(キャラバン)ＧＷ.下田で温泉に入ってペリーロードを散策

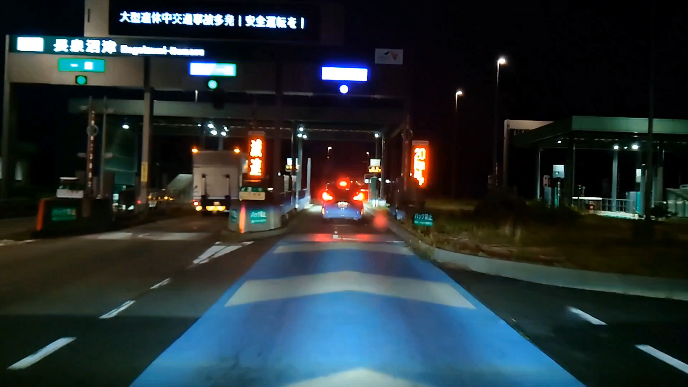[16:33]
長泉沼津の高速入りました通行できます通行
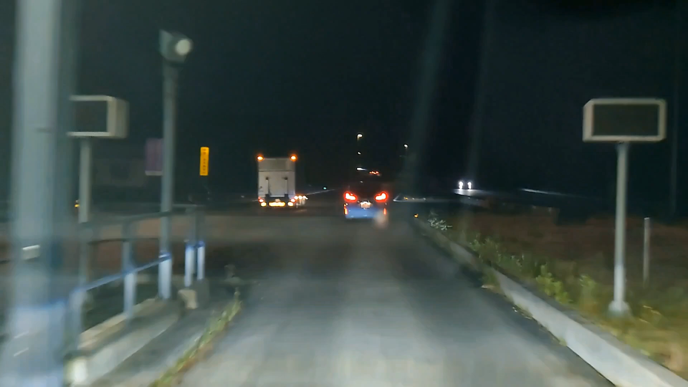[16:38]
できます通行できます暗いなぁこっから約140キロぐらいということで東京…ちっちゃいろぉさあ2注意なのにあのスpありがとうございました。